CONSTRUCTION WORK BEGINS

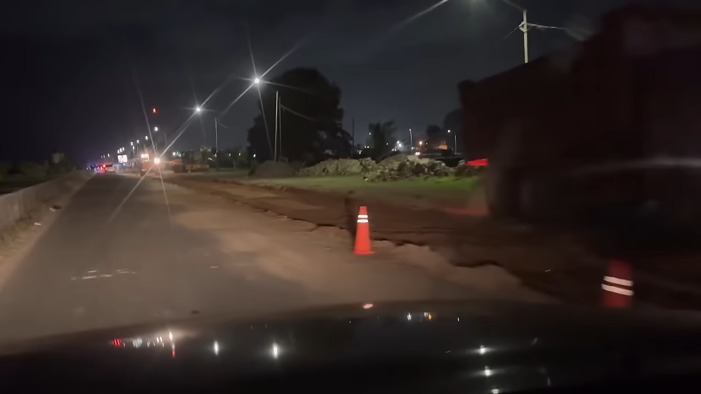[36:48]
they're doing some work that I recommend that they do. You see that? They need to tar it, make a second lane. Yes. So yes, they are listening to me. Thank the Lord.
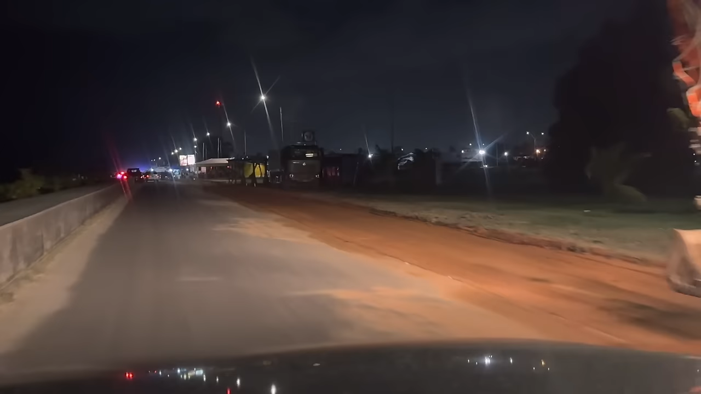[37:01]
Hallelujah. This is nice. Shift back all the businesses, yes, and have more lanes or more parking for folks.
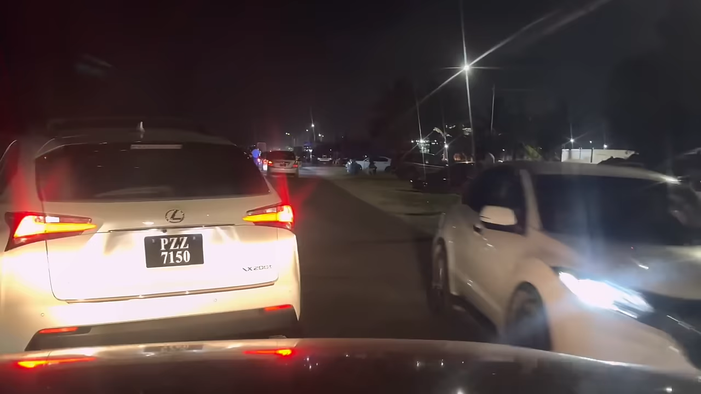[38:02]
consideration and not to play their music too loud to disturb the peace. And then you have like 10 different guys playing music. Look, see that as I speak? Car with loud music.
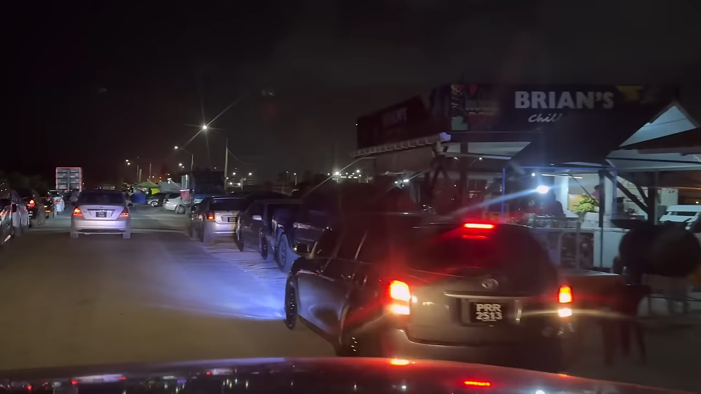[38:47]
I'll give y'all a little tour of what's going on here. I see some big trucks out here, man. Fellas, I'm into it, or they're doing part of the construction.
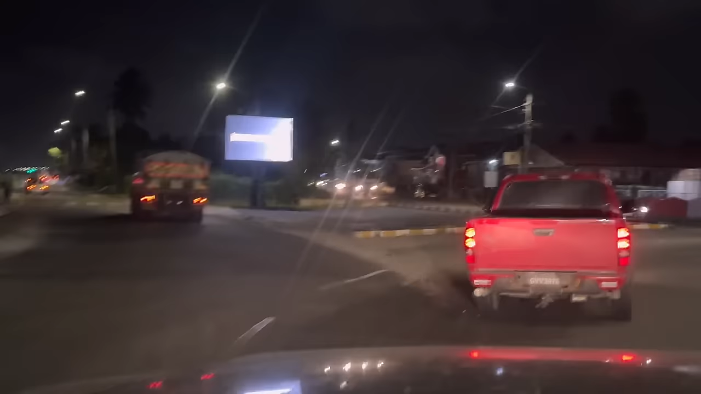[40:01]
All right, so I'm going round and round the roundabout,
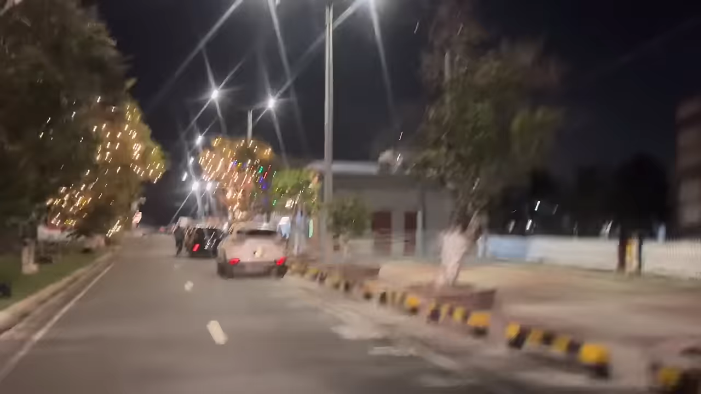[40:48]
You know, you said no parking, and you know, folks still park on it. Because you have nowhere to park on the beach.